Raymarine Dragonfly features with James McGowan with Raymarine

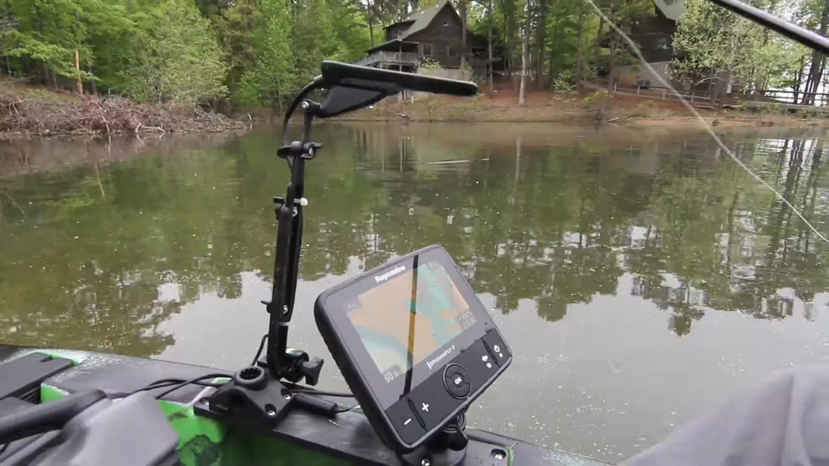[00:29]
It's actually an optically bonded display, so you don't get a lot of glare on it.
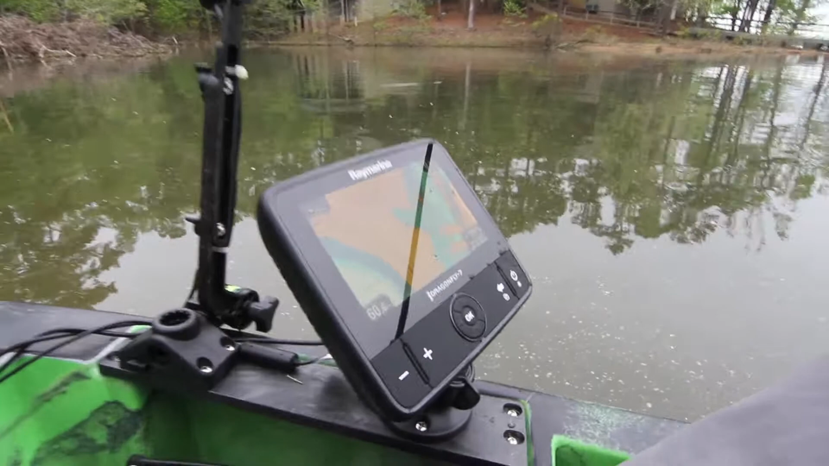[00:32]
It's nice and bright even when you have your polarized fishing glasses on, and it's LED backlit.
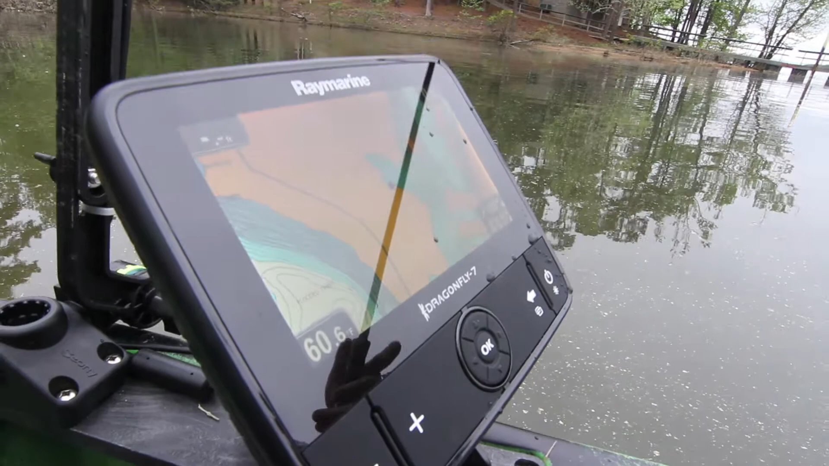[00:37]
You'll find that these Dragonfly units, even running off a small battery like we've got in the kayak here, they'll run all day long.
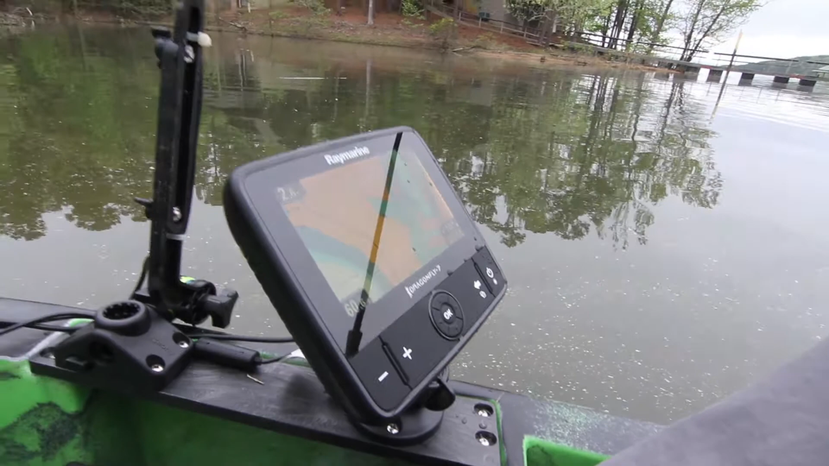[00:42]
They're pretty conservative on power. They look great in the sunshine, and they're really great performers, so definitely check them out on Raymarine.com.